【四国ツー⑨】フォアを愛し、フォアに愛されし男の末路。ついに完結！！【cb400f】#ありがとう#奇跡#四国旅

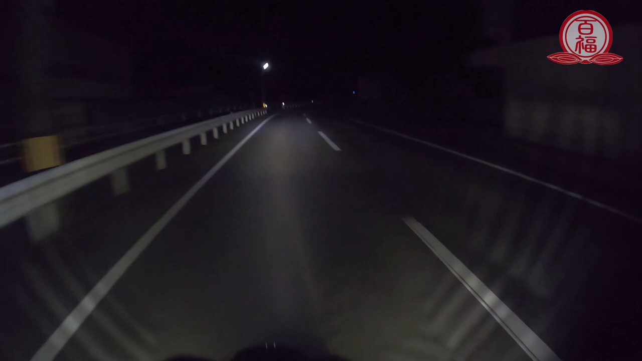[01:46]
し。わぁ、まずい。これは完全にまずい。パッシングしてる。 あ、間違えた。 めっちゃパッシングしてるみたいなと思ったな。
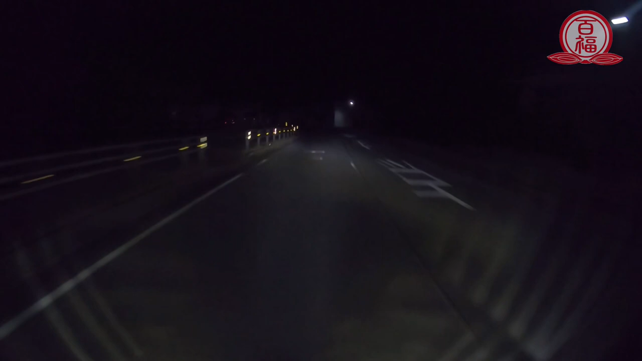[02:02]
ハイビームが壊れたんか。まあギリやな。あれ高速でなってたらまずかったな。
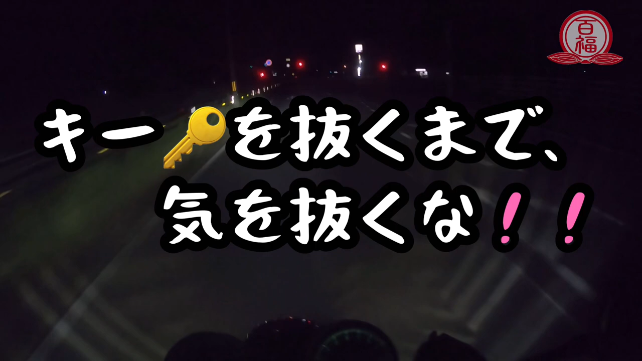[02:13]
いやほんとツーリング最後の最後まで何が起こるかわからんからな。
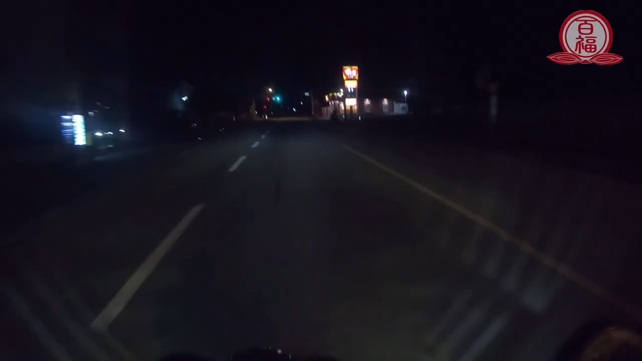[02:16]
これはあれやな、ここに来ておそらくトリチウムイオンバッテリーなんですけど、まあ結構長いこと使ってるんで、
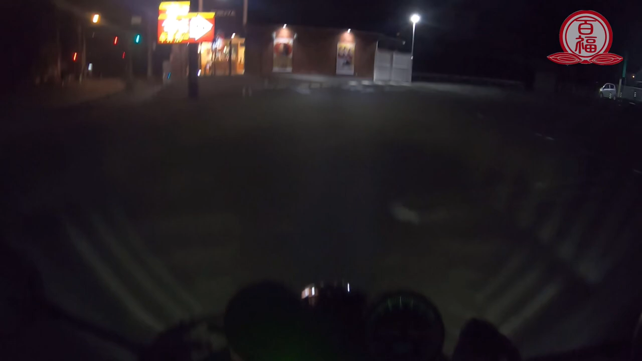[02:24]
発電量としてはね問題ないんですよ。